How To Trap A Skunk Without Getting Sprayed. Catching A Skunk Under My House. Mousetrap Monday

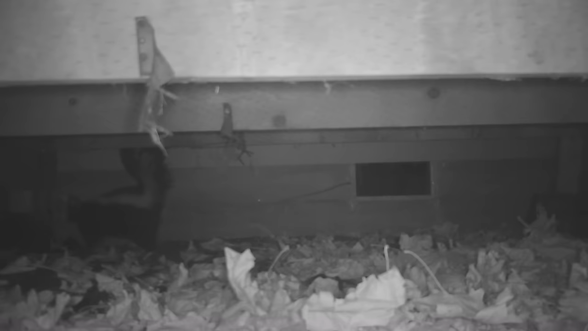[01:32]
So the next morning I reviewed the motion camera footage and I went under the house and got this. A jar of Nutella that was in the garbage.